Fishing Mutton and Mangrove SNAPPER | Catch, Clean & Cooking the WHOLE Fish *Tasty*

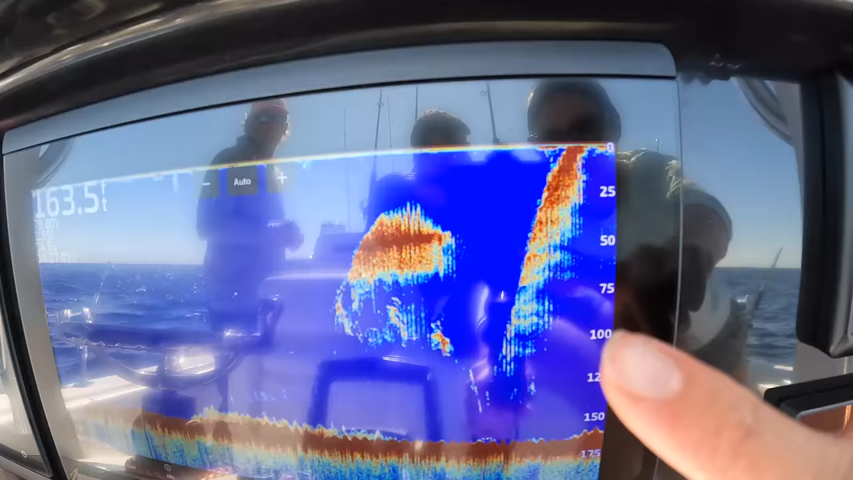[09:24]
There's all those amberjack right now. Go down, Joe? Yeah. Wait, let's get an underwater release of this amberjack.